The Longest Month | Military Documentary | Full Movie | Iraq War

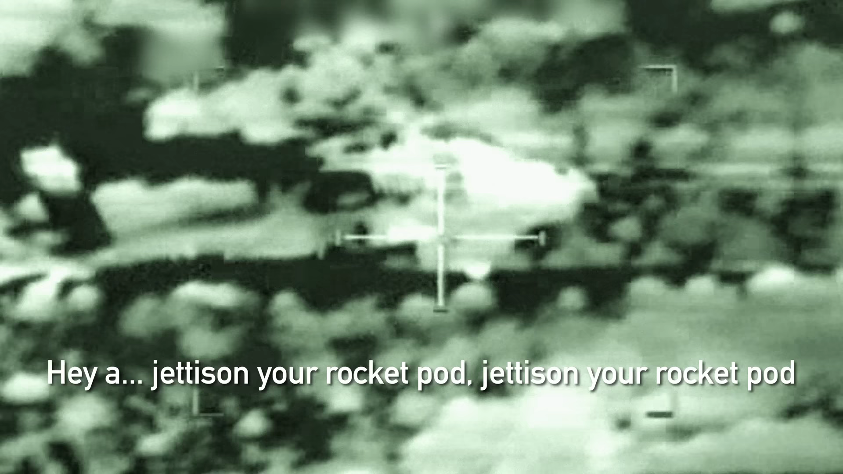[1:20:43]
Hey, jettison your rocket pod, jettison your rocket pod. It looks like your rockets are on fire.
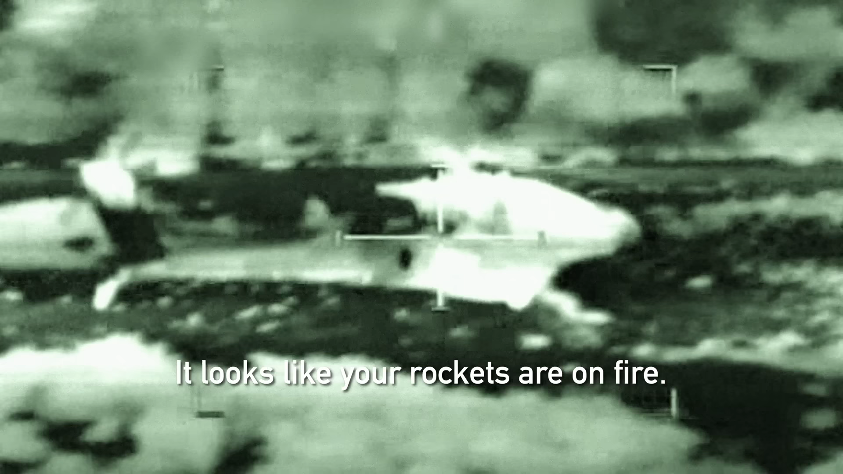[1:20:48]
He tells me, hey, your rockets are cooking off. Get rid of your wing stores. Yeah, so arm them, punch them off.
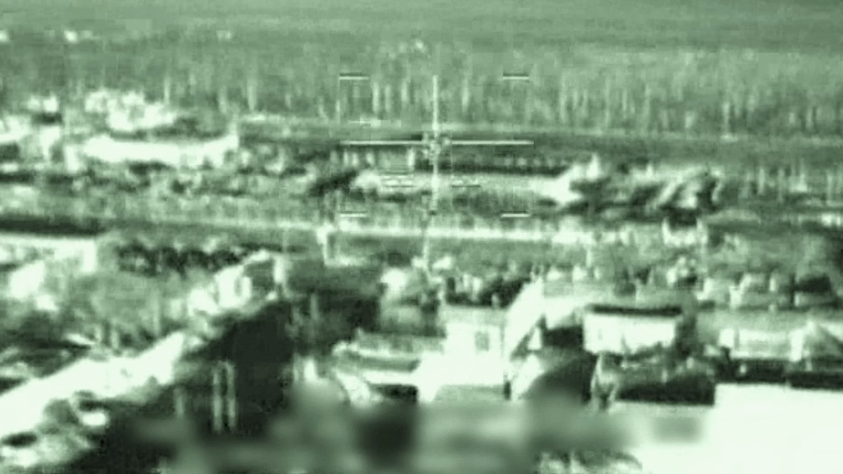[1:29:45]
and just destroyed that same building that we got shot at from.
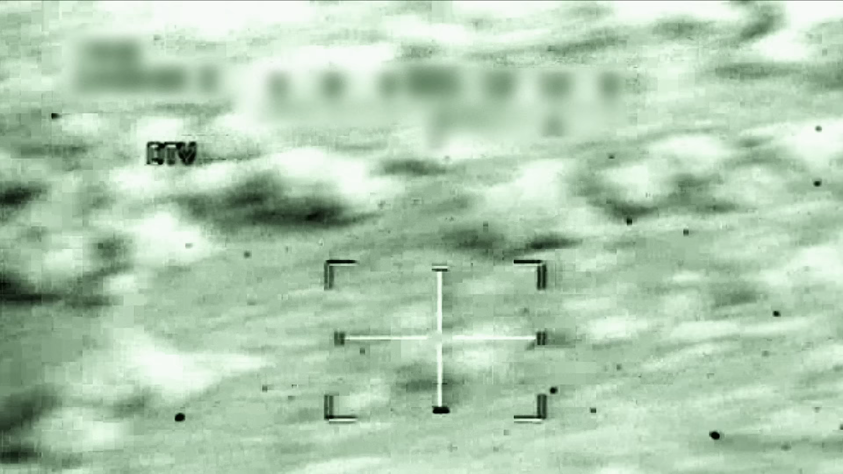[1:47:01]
Yeah, he's low crawling. Yeah, there's something going on out here.
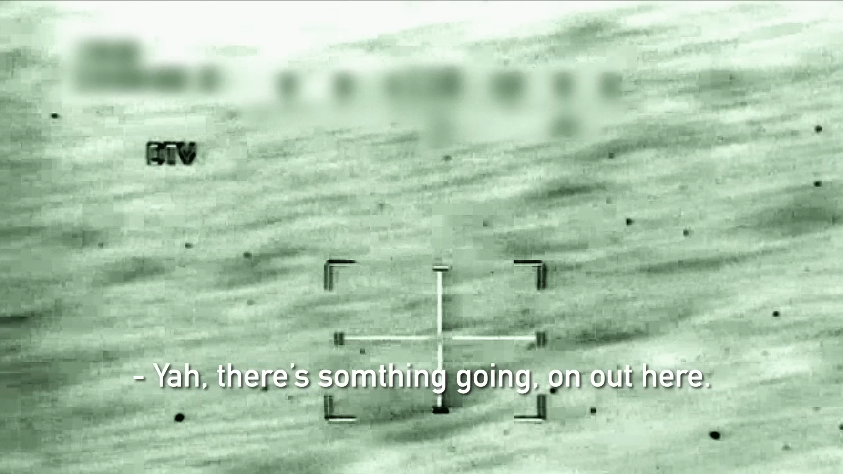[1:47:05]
There's somebody doing something bad. Keep your eyes sharp.
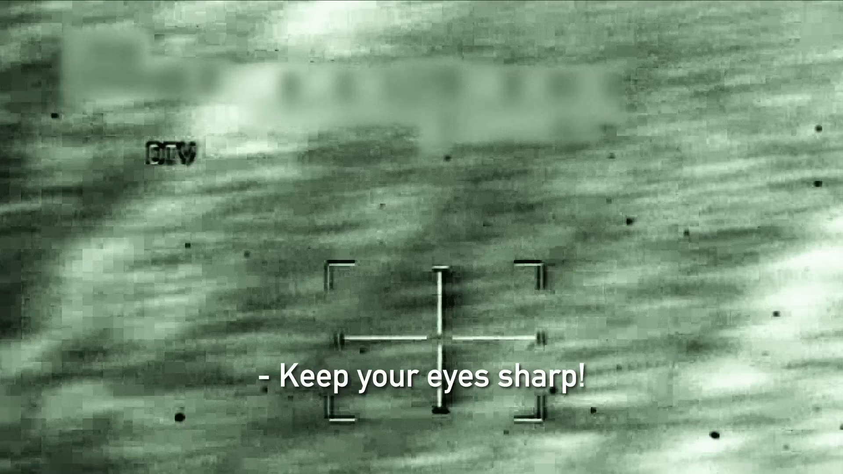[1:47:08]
Seen some strange stuff over here, but that's just beyond the baseline of weird. And then a car comes up the road, does the same thing. A family jumps out of this car and just low crawls out in this field.
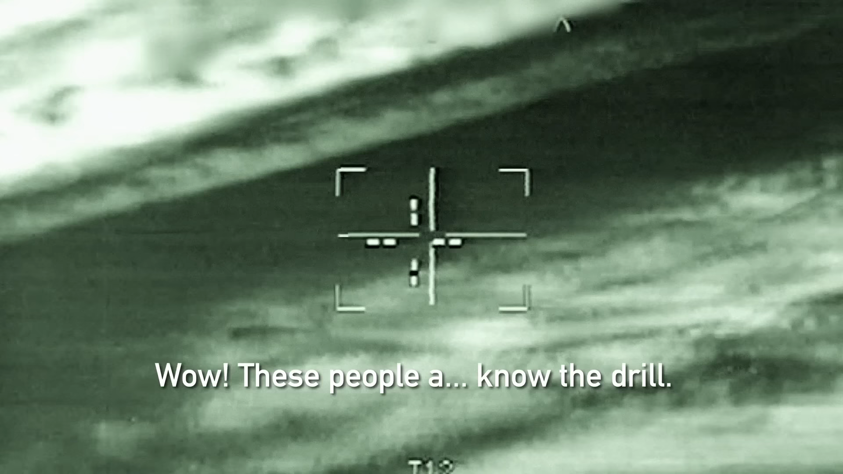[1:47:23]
Wow, these people know the drill. I remember Bill saying, man, these people are scared. They must not see Apache as much.
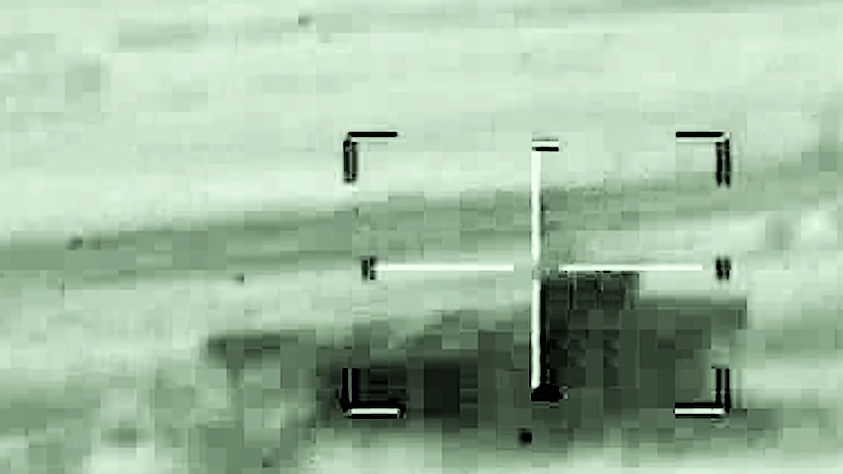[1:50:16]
It was driving toward a house, so we were kind of focused on that. We roll in, and Bill's like, get a missile off.
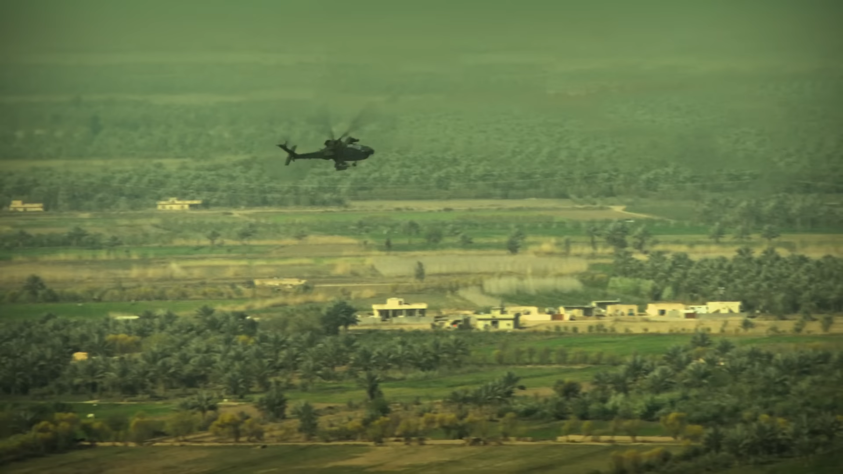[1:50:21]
So I wazz the missile, and he fires a rocket.
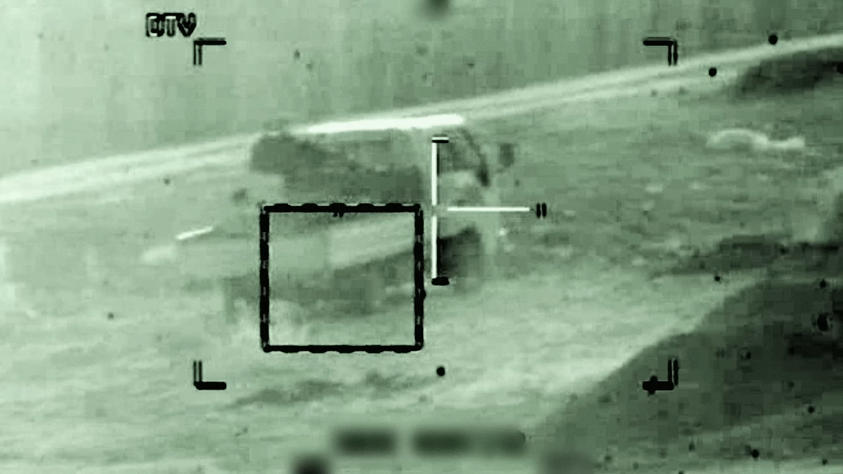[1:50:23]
Fire.
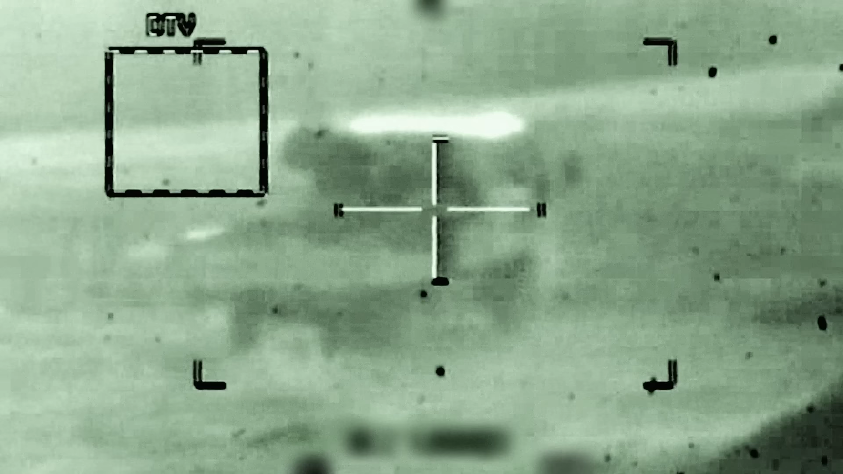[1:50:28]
Hit it. No, you got backscatter.
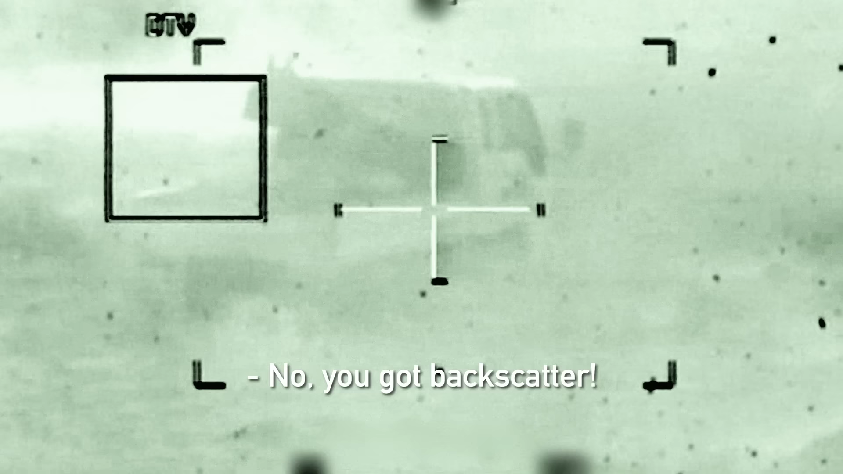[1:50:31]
And the missile's got backscatter. It just can't track the laser. It's backscatter. I'm just sitting there, backscatter. And Bill's like, all right, gun. So I wazz the gun. I start shooting gun at it.
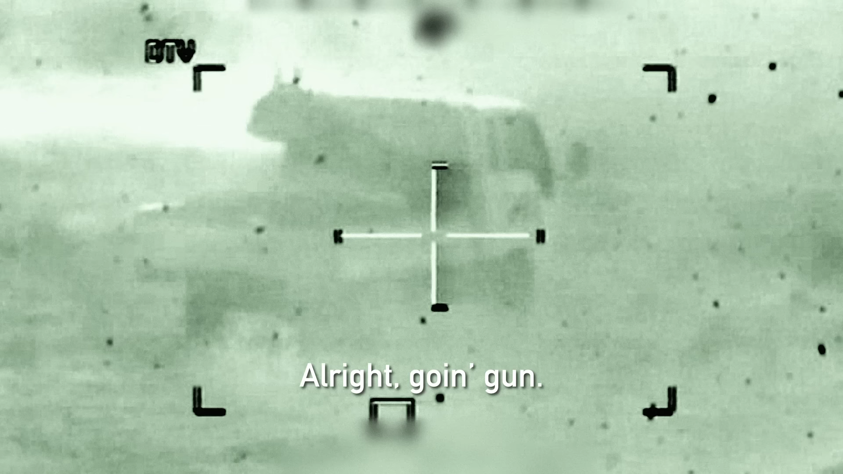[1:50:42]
All right, going gun. Gun, get him. Hit it again.
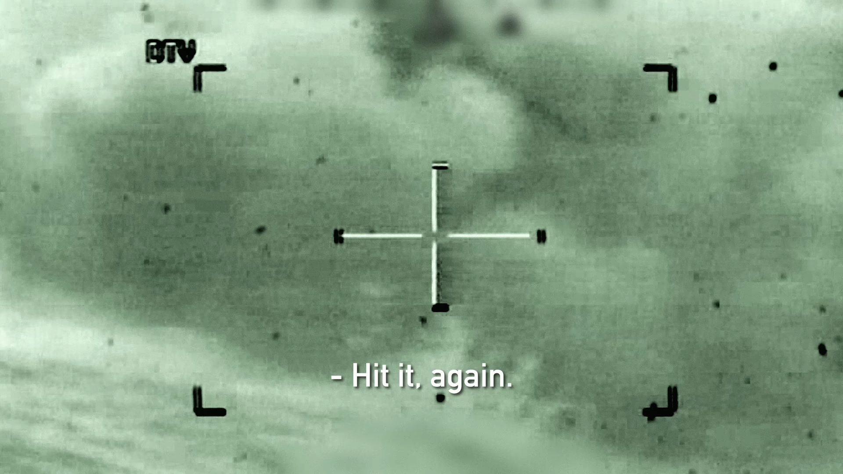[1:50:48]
We pull off to the left, and I look out the right, and I see another flash, and it feels like it's in my face.
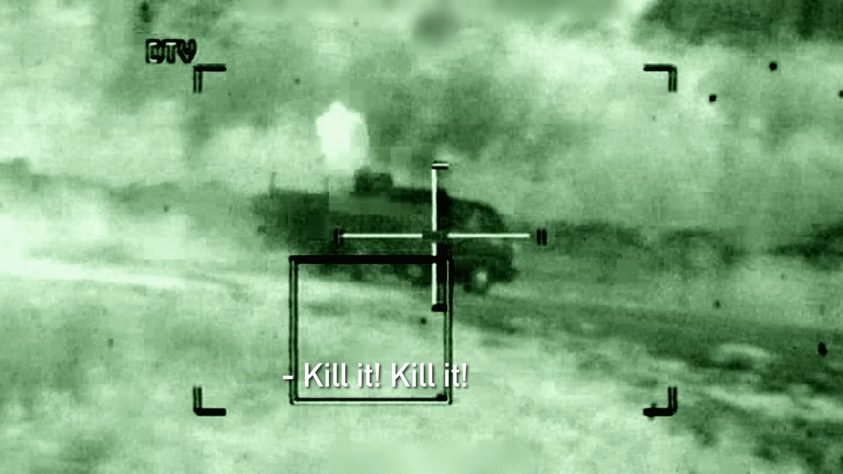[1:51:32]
Kill it. Pull the way. Good missile. Stay on it, buddy.
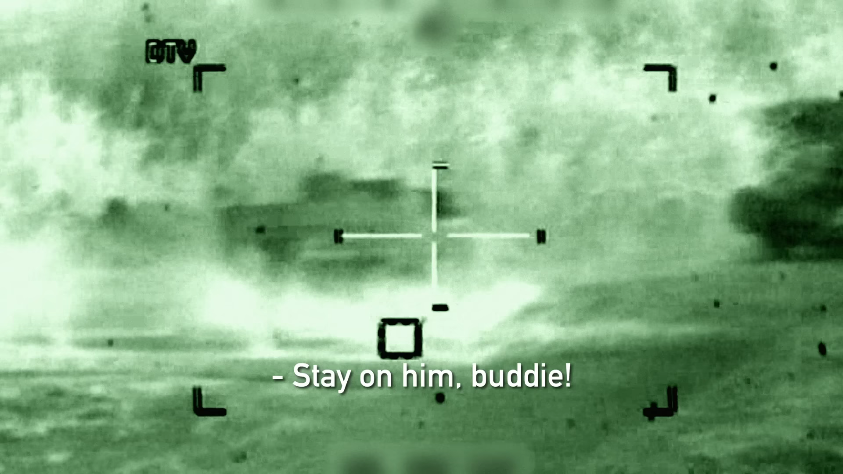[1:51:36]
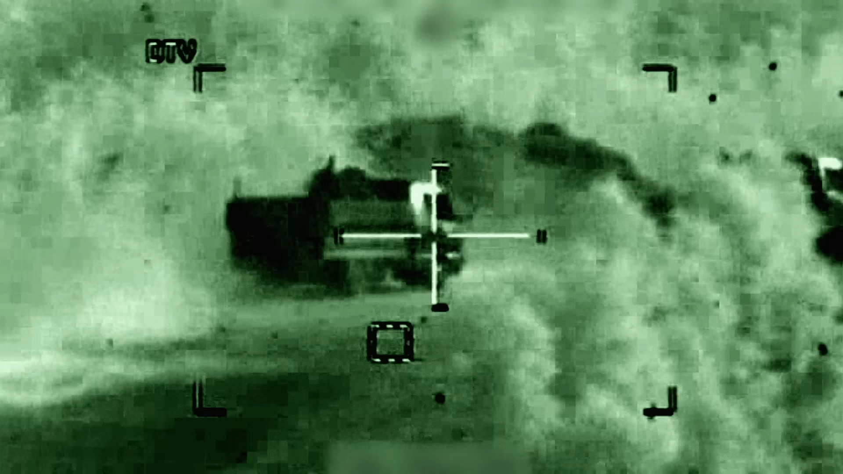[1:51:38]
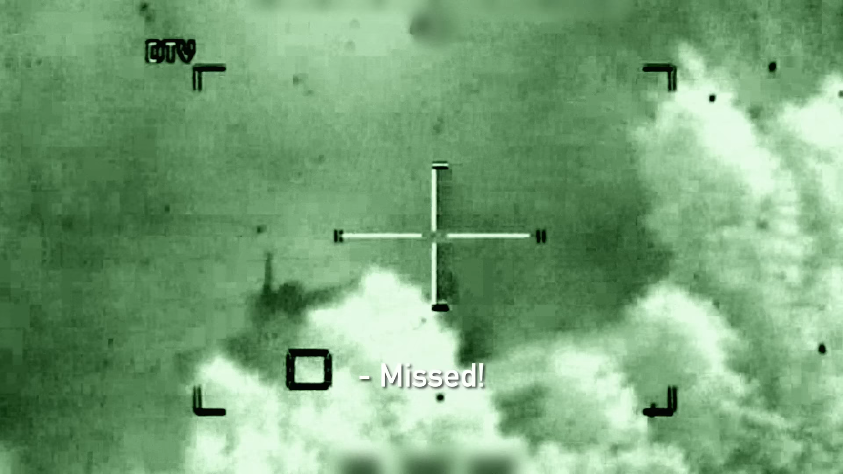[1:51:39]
I try to get a missile off, and it misses long because I'm all over the place. Like, the fine motor control is out of the question at this point because of all the adrenaline I'm feeling.
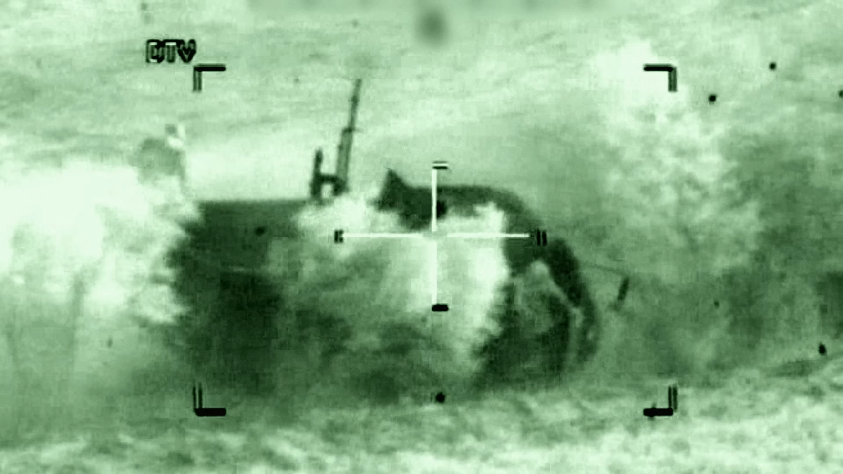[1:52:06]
167. I'm going after the gun.